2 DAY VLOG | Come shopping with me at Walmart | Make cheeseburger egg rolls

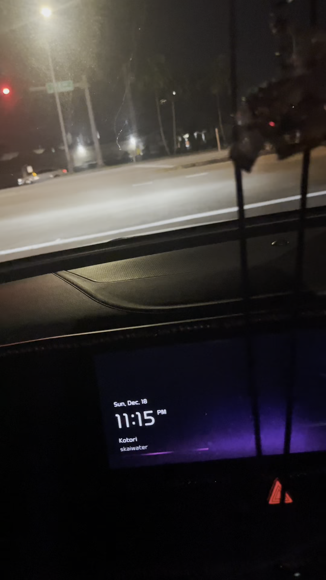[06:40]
So yeah, I'm gonna just head back home.
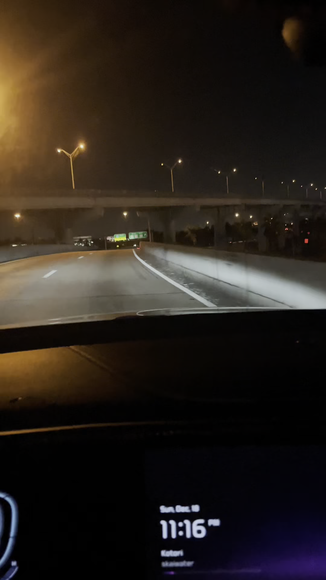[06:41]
Yep, take 441 back home. And yeah, so talk to you later, Glow Babes, Glow Gents. I just love how pretty it looks at night. Like, night is the best time.
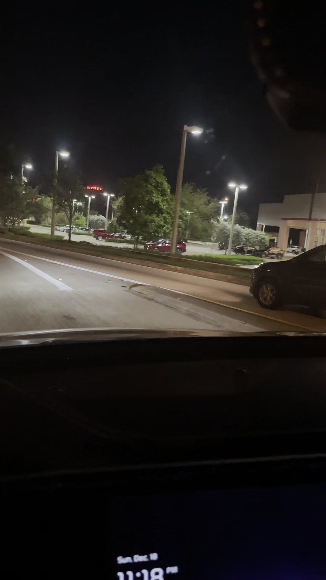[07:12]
So I'm almost home, super excited to unpack. This Toyota place is where I got my first car. I'll never forget. Toyota of North Miami.